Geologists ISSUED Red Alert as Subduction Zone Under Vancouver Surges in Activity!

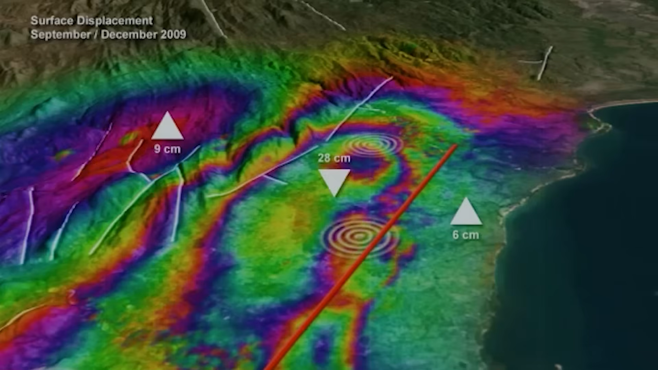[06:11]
Such deformation could be indicative of a locked fault segment,